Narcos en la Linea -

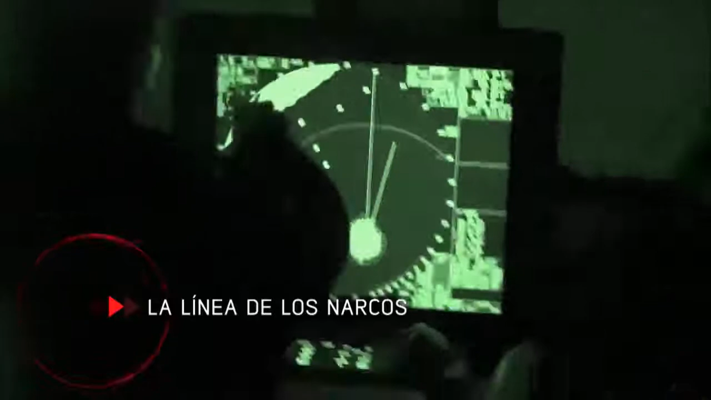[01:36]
Mira, la tenemos a una milla aproximadamente por la troa. ¿Sabían que nuestros reporteros han estado vigilados durante toda la grabación de este reportaje?
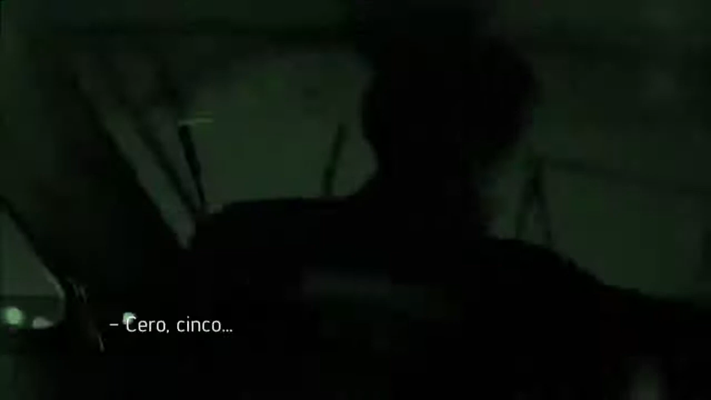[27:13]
05 17.5 El radar de la patrullera detecta un movimiento sospechoso.
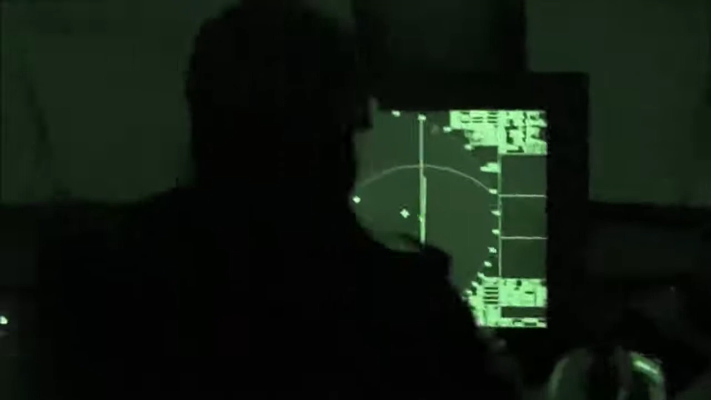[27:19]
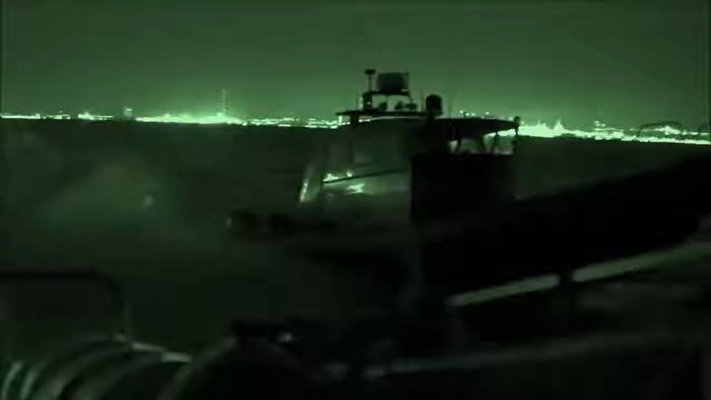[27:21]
La tenemos a una milla aproximadamente por la proa no sabemos de qué se trata.
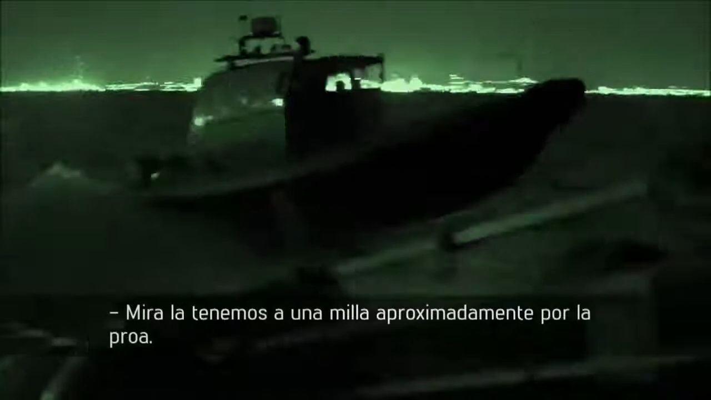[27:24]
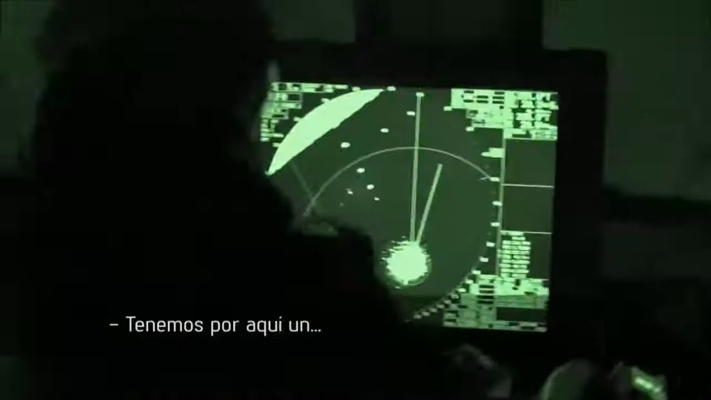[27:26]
Tenemos por aquí un eco y estamos
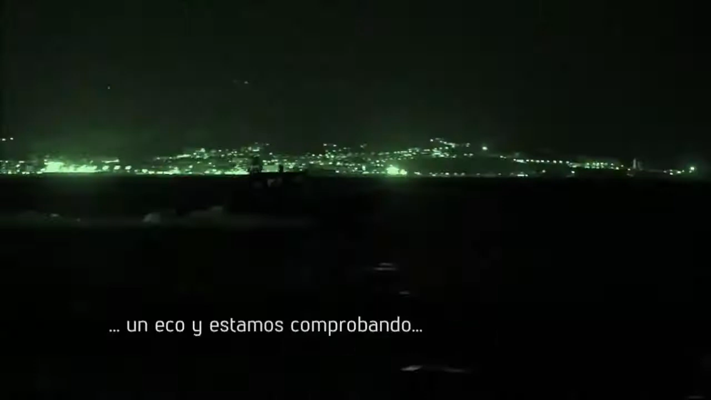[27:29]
comprobando si es un eco fidedigno o es falso. ¿Vamos por allá?
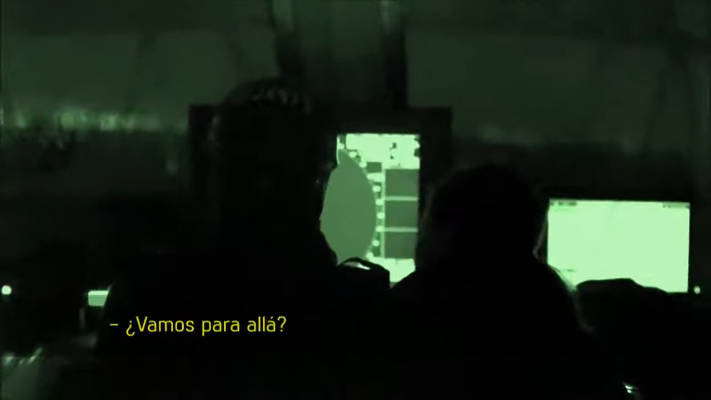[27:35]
Sí, estamos acercándonos. La noche se va siendo bastante tranquila pero ahora parece que hemos visto algo y vamos.
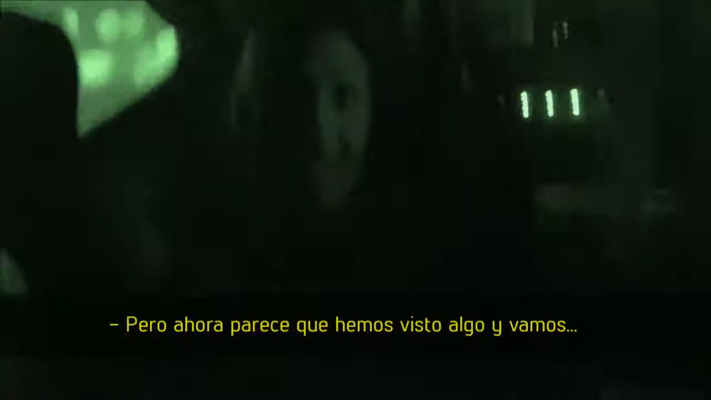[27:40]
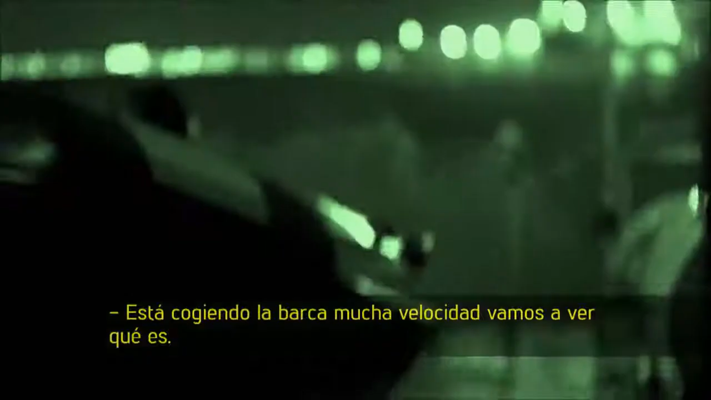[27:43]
Está cogiendo la marca a mucha velocidad vamos a ver qué es.
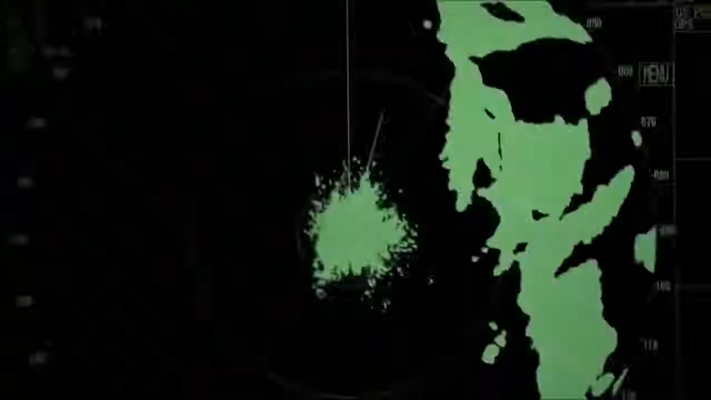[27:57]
Y como ocurre muchas noches la lancha avistada en el radar desaparece.
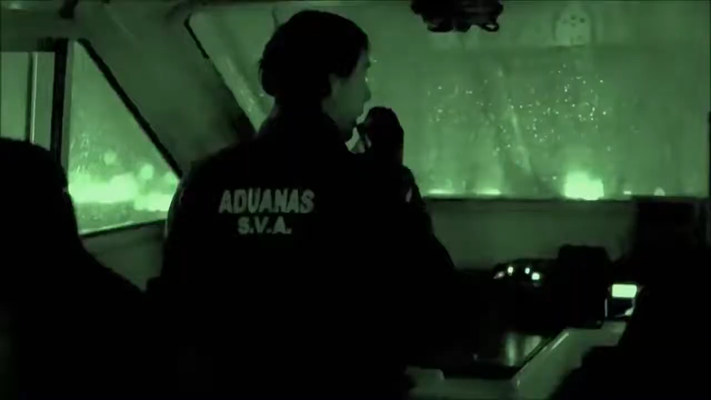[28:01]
Los pilotos de las lanchas cargadas de hachís
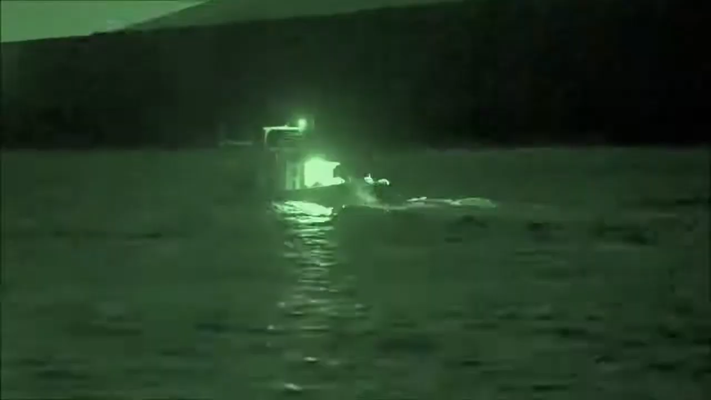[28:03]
nunca descargan los fardos cuando los cuerpos policiales le siguen los pasos.